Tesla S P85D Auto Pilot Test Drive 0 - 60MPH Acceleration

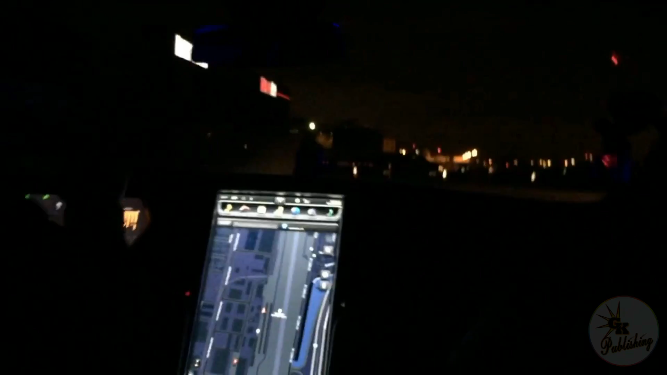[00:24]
seconds and up to a full lateral G of force we're now entering the autopilot
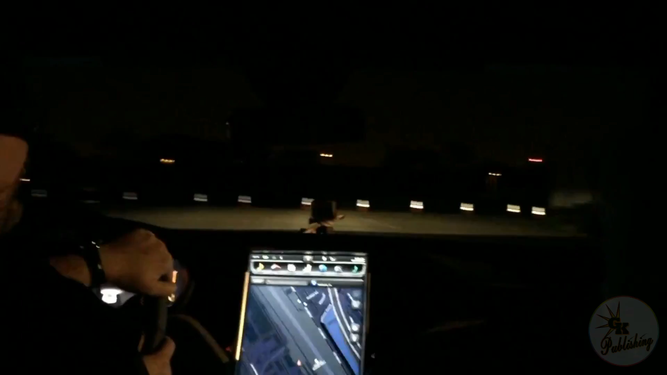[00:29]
section the lane lines here so just as easily setting your cruise control my
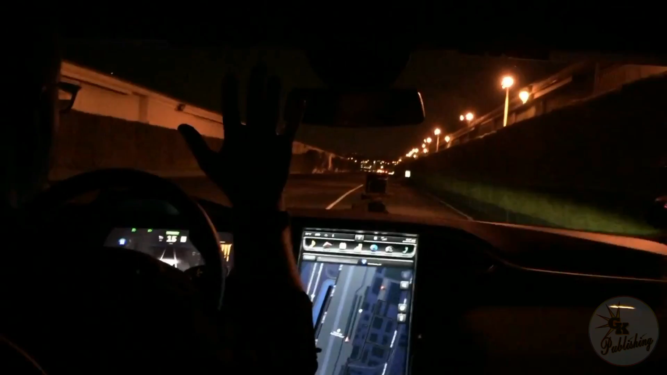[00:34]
hands are now off the steering wheel my foot is now off the accelerator the top camera is going to recognize the speed limit sign at 30 miles per hour and it's going to automatically adjust this acceleration while still following the lines oh my god it's going to recognize the second speed limit sign at 25 miles per hour and then just by
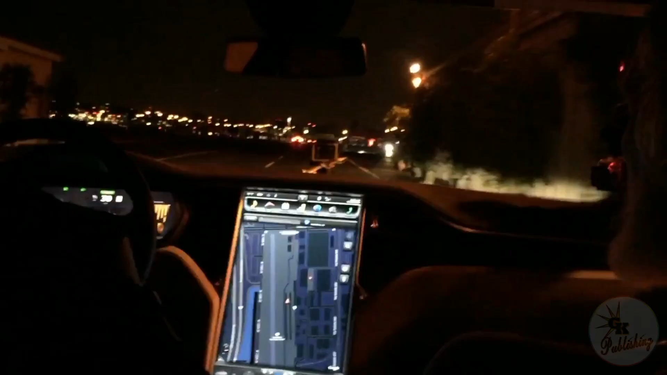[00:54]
pressing the blinker button right here it's going to make a lane change all by itself wow the Model S also naturally interacts with traffic is going to notice that Model S up ahead that
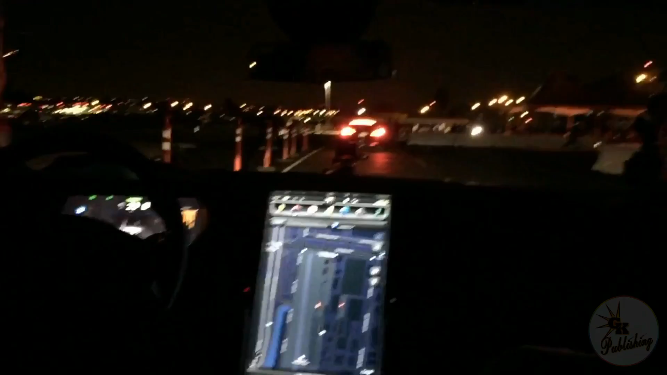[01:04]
stopped and it's going to slow down and make a complete stop all by itself once again completely autonomously oh my lord that's amazing oh my god nice